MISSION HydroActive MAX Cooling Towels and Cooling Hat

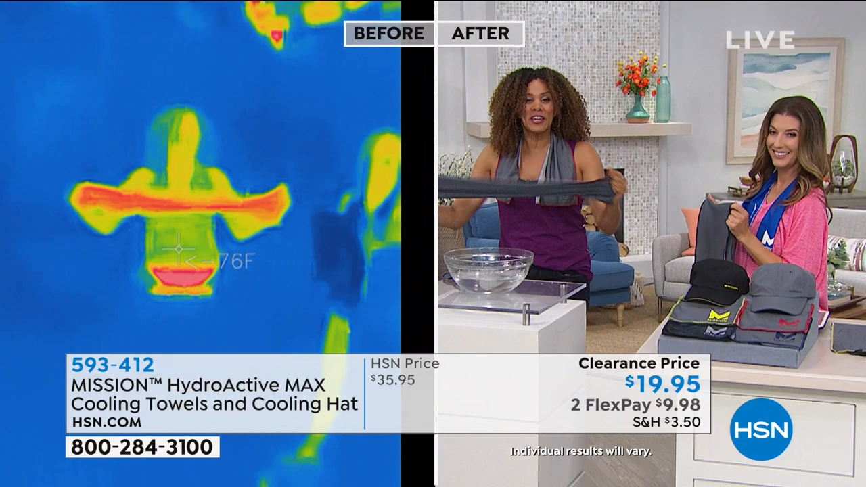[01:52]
You soak, you ring, you give it a few snaps. Watch what happens before your eyes. This towel that is 100% chemical free. This is reusable, machine washable. It dries soft. It is amazing. Wait, wait, wait. That's you on the left hand side of your screen. Yes, yes. The water is red. That's because it's hot? This is really hot.
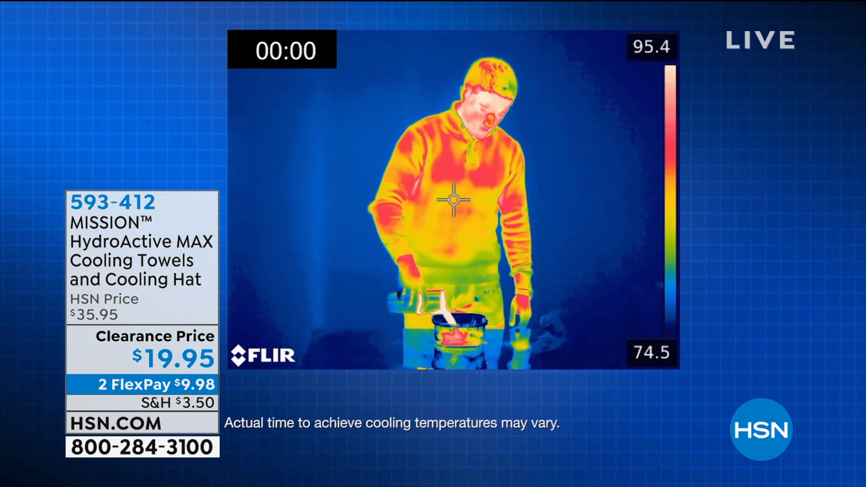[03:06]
So we've got a thermal camera here, and it's going to take the actual temperature and relate it to a color.
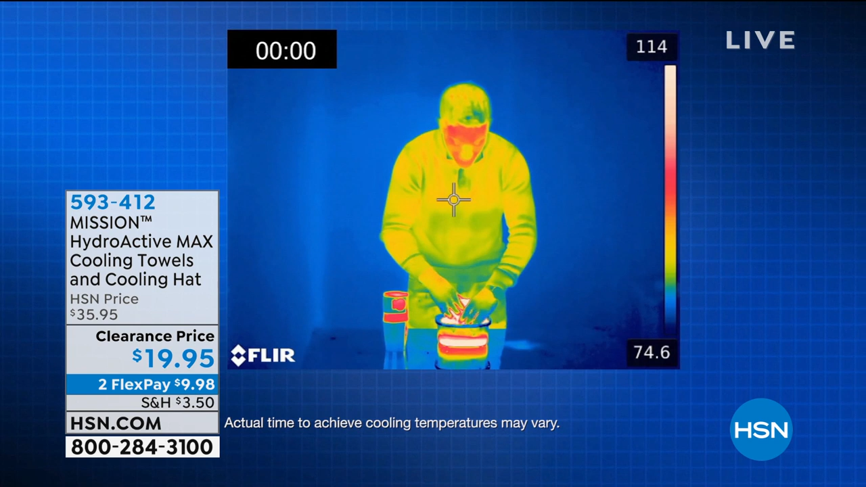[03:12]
So when you see that bright red, oh, honey, that's hot. We're talking about over 100 degrees.
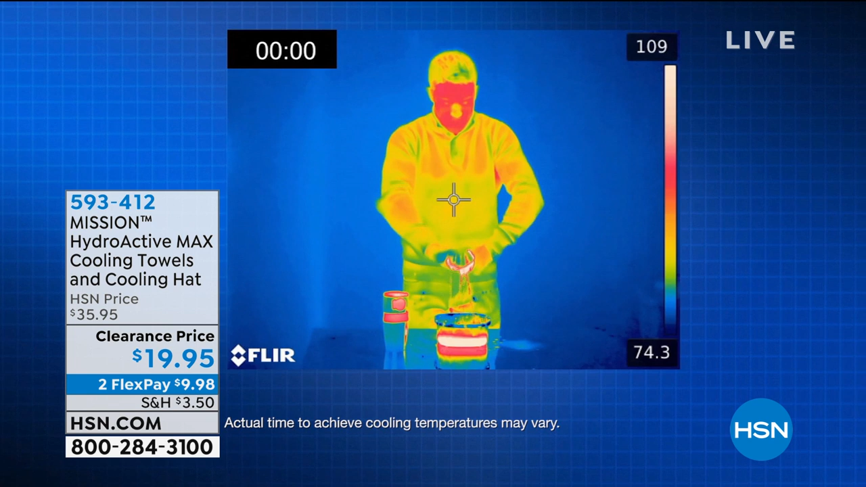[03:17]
So we soak, ring, and snap with this awesome towel. Watch this. Before your eyes, watch it. In less than a minute, it's dropping 30 degrees.
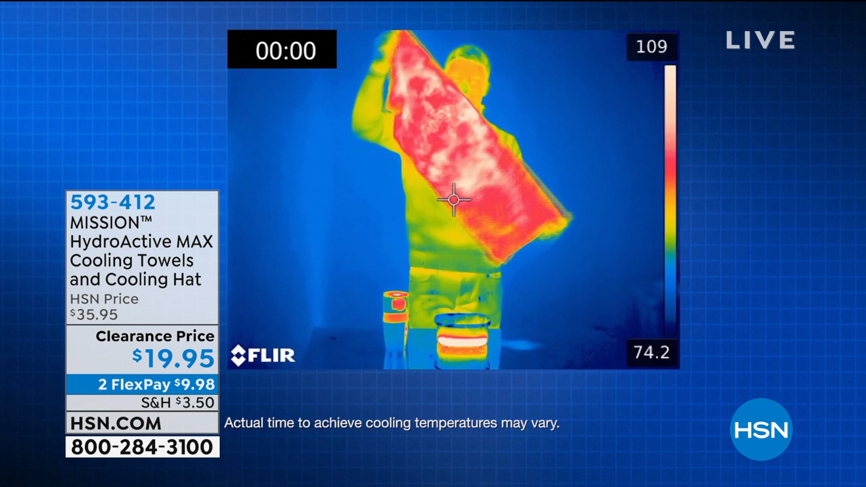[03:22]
There's that bright red. Okay. We soaked it. We rang out the extra water because you don't want it dripping on you.
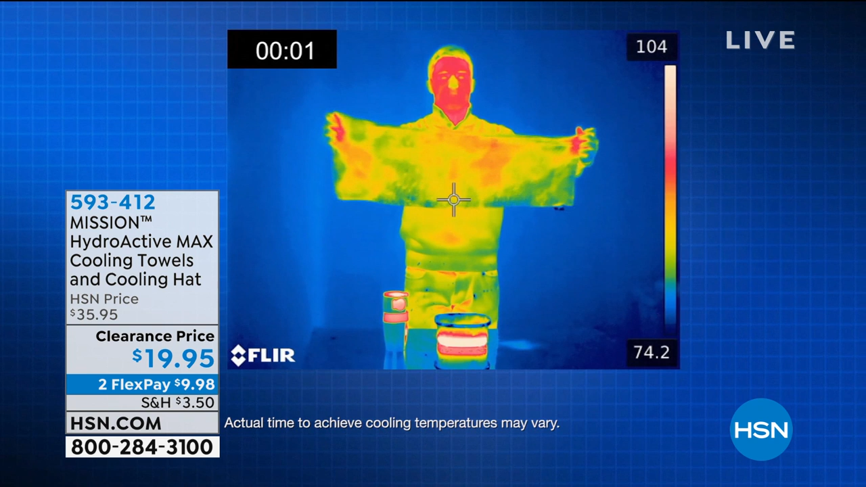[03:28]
Look, yellow, green, blue. Look at it. In less than a minute. This is so fast.
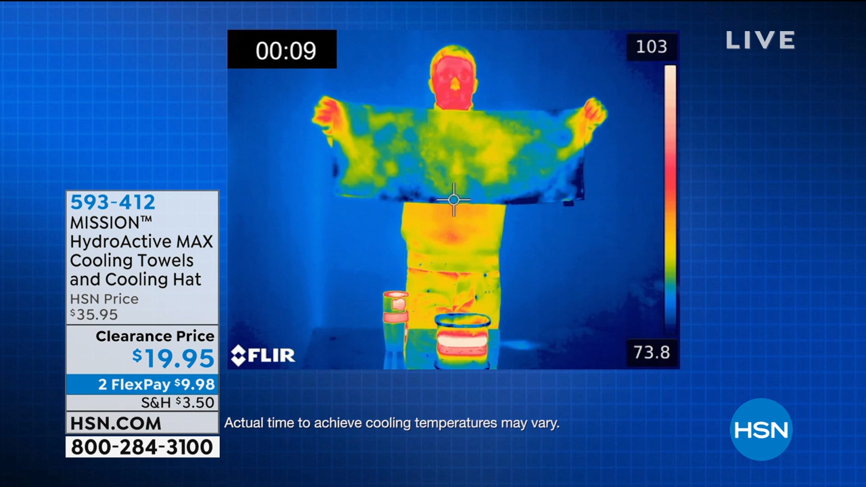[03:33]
Wow. You can see the color temperatures on the right-hand side. Look how quickly it cools you down.
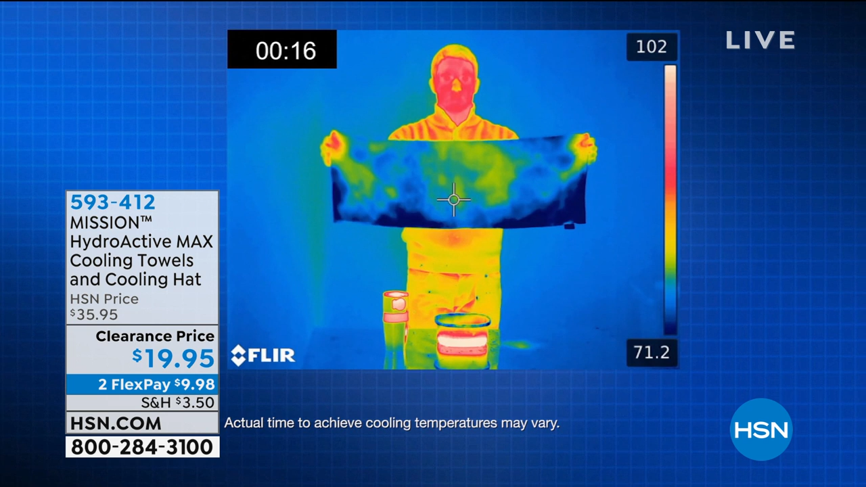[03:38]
The towel is cooler than he is. And look at his face. He is hot.
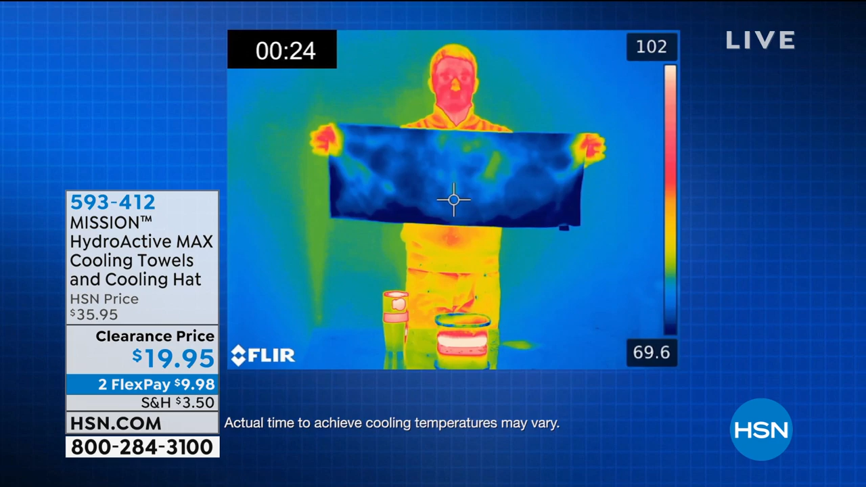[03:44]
He's probably really hot right now, but this is the ultimate summer companion. Yes. I've gifted these to my father-in-law, who loves to golf even all summer long.